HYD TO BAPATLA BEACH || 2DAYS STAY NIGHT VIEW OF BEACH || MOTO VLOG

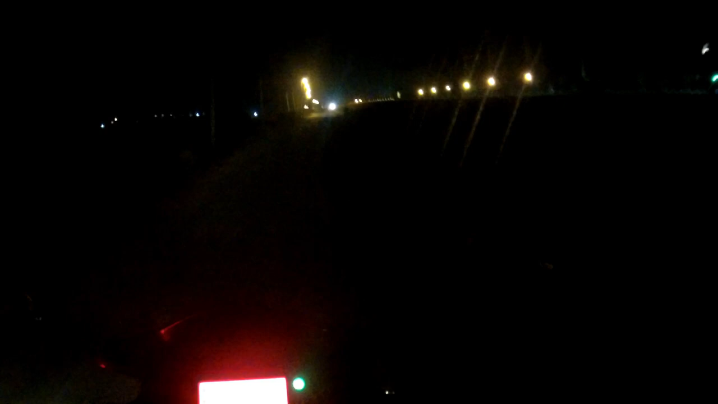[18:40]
కింద రేడియం అయినా పెట్టలేడు, కనీసం రేడియం పెడితేనన్నా కనిపిస్తుంది రోడ్డు ఎట్లుందా అని, అది కూడా పెట్టలేరు. ఈ లైట్ లైట్ ఫోకస్కి అసలు ఏం అర్థమవుతుండే.
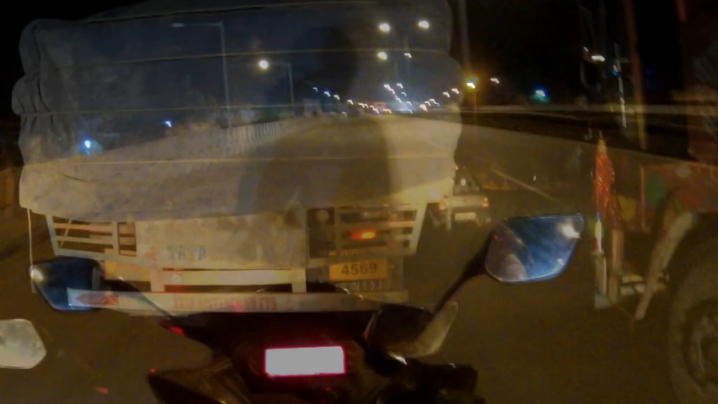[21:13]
one. I'm 4 అవుతుండే కానీ ఫుల్ ట్రాఫిక్ ఉండే ఆడ. ఎందుకో ఏమో ఫుల్ ట్రాఫిక్ అంటే ఫుల్ ట్రాఫిక్, మొత్తం వెహికల్స్ వెహికల్స్ వెహికల్స్ ఉండే. అందుకే రికార్డ్ చేసినాం ఈ వీడియో.